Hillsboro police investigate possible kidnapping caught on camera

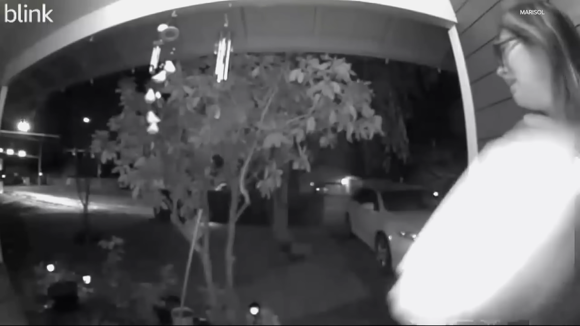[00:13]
The video is heart-stopping. Please help me! Please help me!
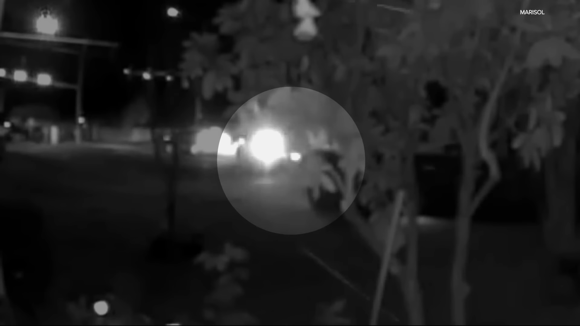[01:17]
Hillsborough police say it appears the suspect drove off in an extended or crew cab white pickup truck without a canopy.
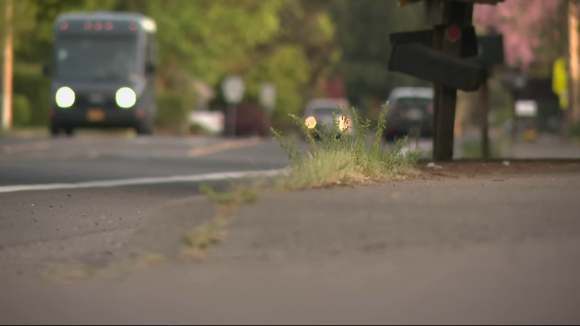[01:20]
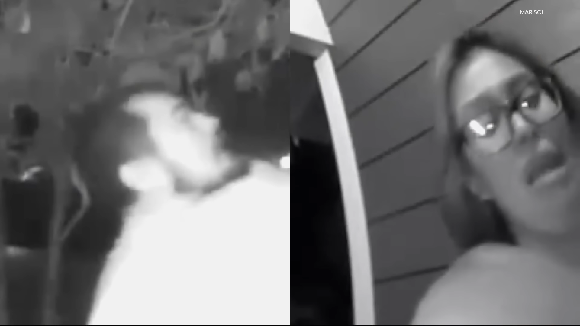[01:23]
They're asking for help identifying the man and woman and untangling what led up to this moment.